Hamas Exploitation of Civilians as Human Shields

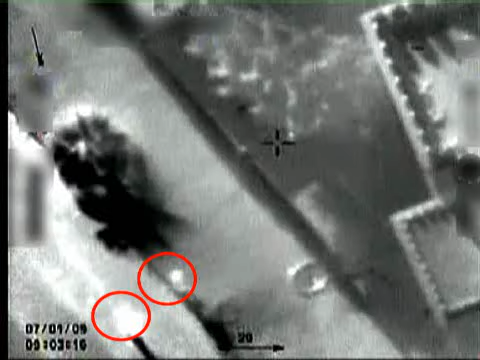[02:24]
As in this image, with minimal if any collateral damage to innocent bystanders.